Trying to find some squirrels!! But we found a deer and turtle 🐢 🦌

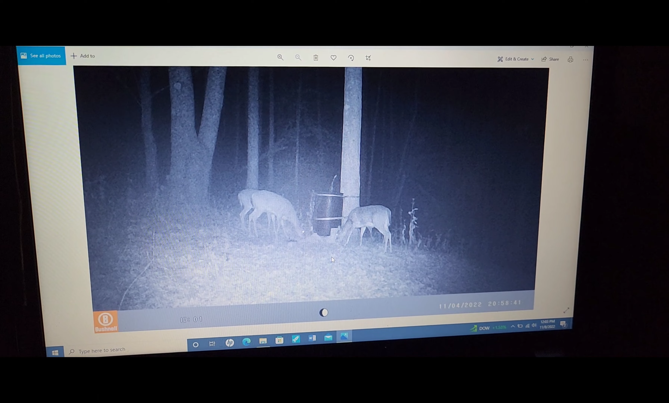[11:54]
yeah i was going to show you this picture i do have one good buck on here that
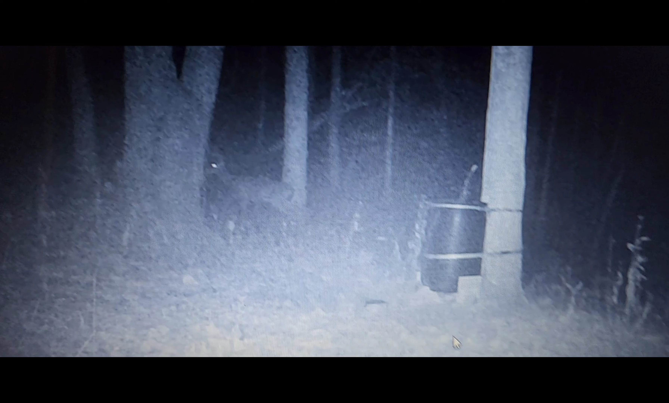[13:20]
is can you tell if it's a buck or a doe it's probably just a doe since all that was here you never know though could have been a buck